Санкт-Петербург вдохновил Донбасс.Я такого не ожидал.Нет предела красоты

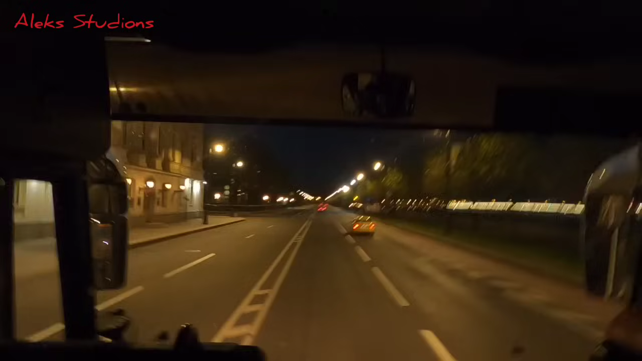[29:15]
Сюда дворец слева от нас, великого князя Николая Николаевича младшего.